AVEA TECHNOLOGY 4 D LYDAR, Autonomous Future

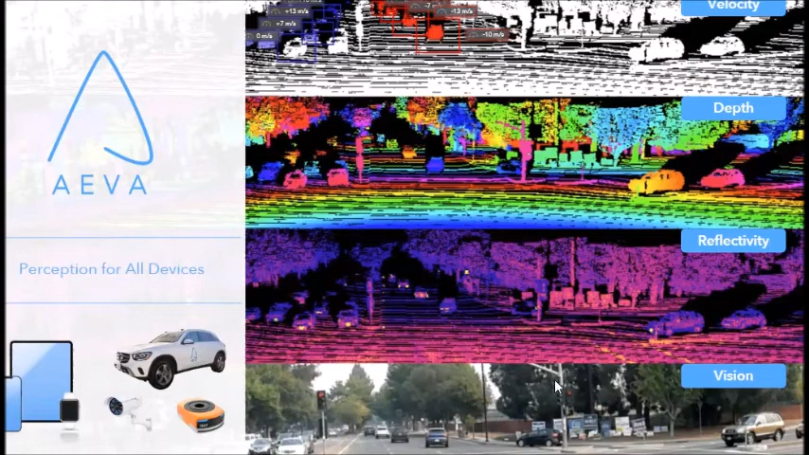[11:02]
vibrational detection as well. So, and it also has applications for security, smart devices, computers, and other aspects